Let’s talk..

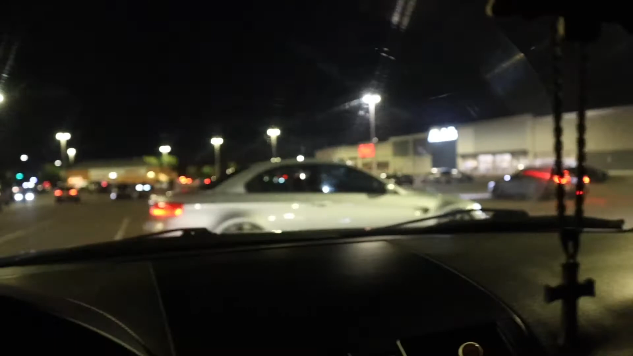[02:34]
Honestly guys there's like a small few bit of like car people here. There's like a couple guys over there.